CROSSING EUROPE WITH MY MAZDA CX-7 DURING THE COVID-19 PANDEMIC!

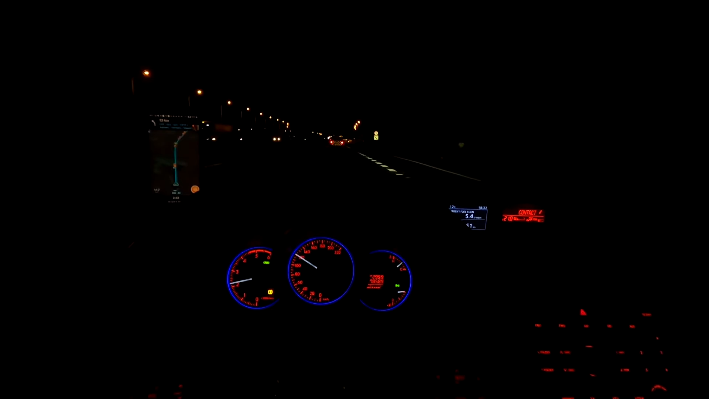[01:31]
posted I'll keep you updated and let's see where this takes us so here we are just crossing Frankfurt actually this is the airport
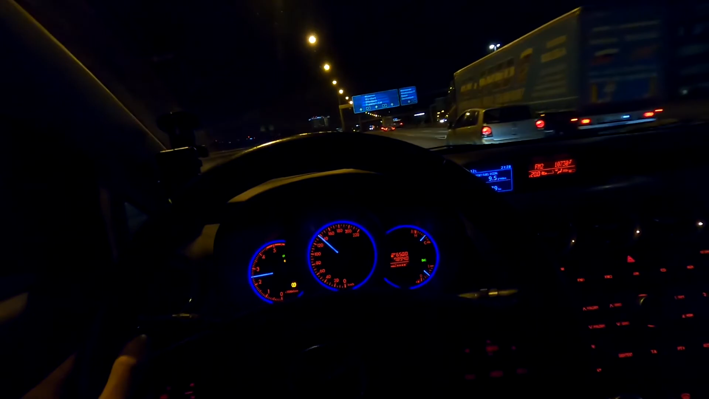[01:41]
as you can see it's huge it's one of the biggest airports in the world surely one of the biggest in Europe if not the biggest I don't know anyways well speed limits respect those in Germany yeah so far so good there were there was sorry more traffic than expected on the road given the conditions you know the sanitary conditions but besides that no no surprises at all I know this road like